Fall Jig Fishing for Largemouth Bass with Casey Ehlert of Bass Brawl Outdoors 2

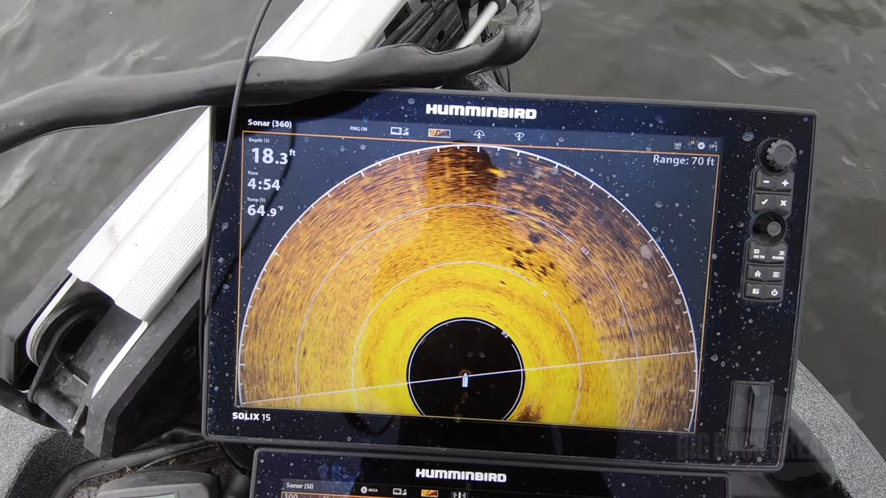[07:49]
On screen: depth 18.3 ft
You can see we're 18 feet of water where the boat's sitting, and there is some really nice rock right here and a big one right there.
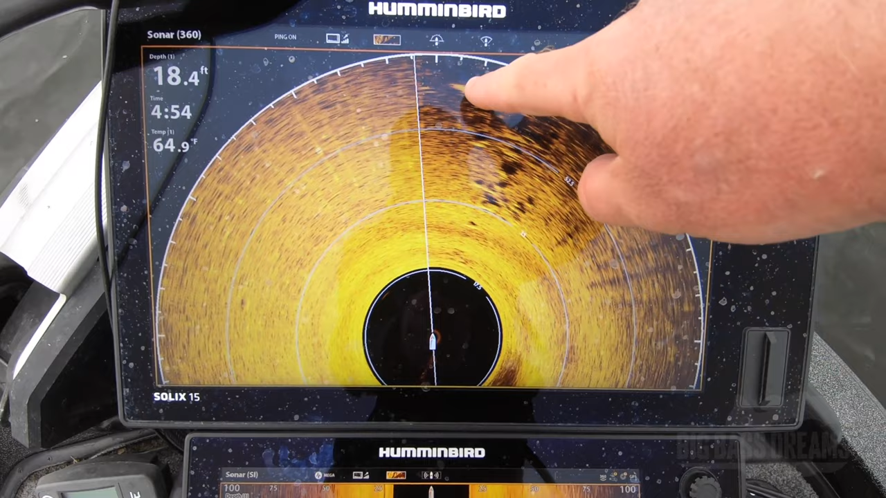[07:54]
On screen: depth 18.4 ft, water 64.9°F
And you can see where I was casting out in front of the boat, dragging that right on there.
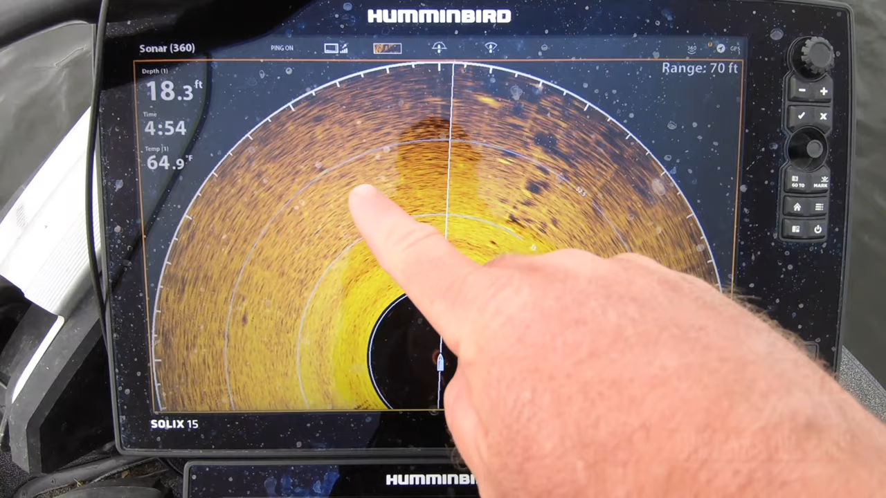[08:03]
On screen: depth 18.3 ft, water 64.9°F
If you were 10, 15, 20 feet off of here, it's bare nothing, both sides.
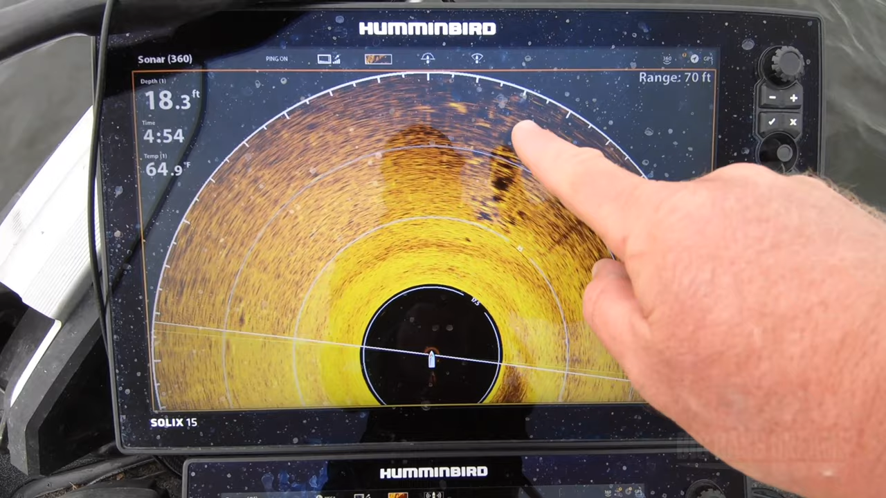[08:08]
On screen: depth 18.3 ft, water 64.9°F
That's the key right there. Every time you stand up, unhook a fish, and then get ready to cast again.
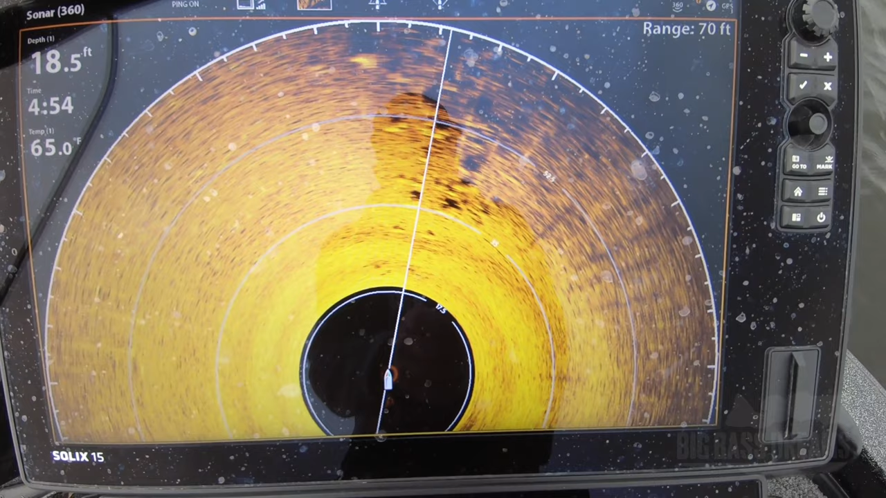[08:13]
On screen: depth 18.5 ft, water 65.0°F
One glance, and you know right where the juice is.